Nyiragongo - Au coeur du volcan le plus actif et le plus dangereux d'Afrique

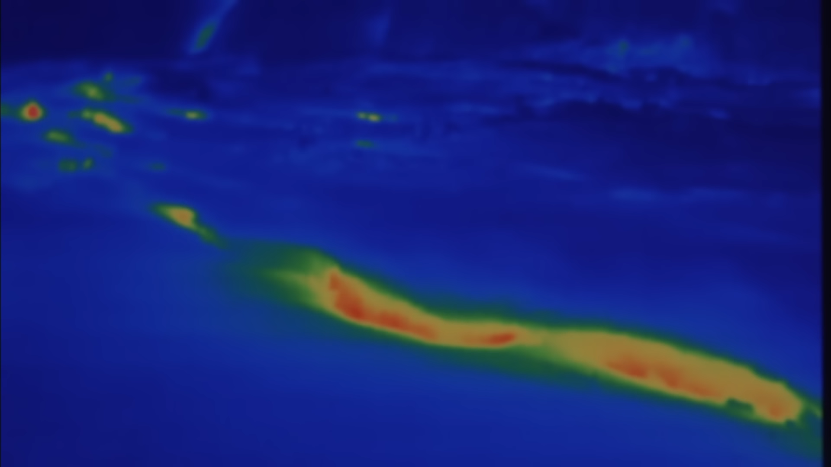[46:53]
Ce travail très particulier de lecture du paysage permet de déceler les zones de haute température à surveiller.